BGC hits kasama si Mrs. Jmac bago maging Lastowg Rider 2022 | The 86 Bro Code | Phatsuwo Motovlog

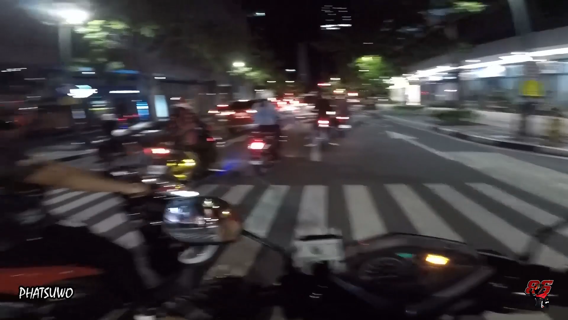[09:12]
Aaron, thank you for the cell phone. Oh, there's a lot of shorty here, pare. So, again, 86 crew, Mrs. J-Mac, Boss J-Mac, thank you sa Moto Streets. Sana namatayan ako. Liwanag pala ng taillight ng motorcycle. Yeah, night ride sa BGC mga sir. First time pa.